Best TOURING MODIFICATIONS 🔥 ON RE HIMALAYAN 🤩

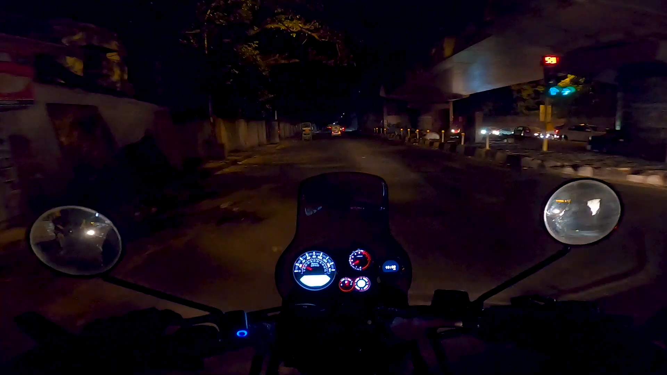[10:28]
लो गाइस, अब हम पहुंच गए हैं सीपी। ये मतलब ये मैं अभी आगे जाऊंगा, ये देखो बगा रहा है, देख रहे हो कैसे गया है, बेवकूफ़ी है, भगाएगा थोड़ा सा आगे जाएगा फिर रुक ही जाएगा, बट ऐसे भगाना नहीं चाहिए रात में तो बिल्कुल नहीं।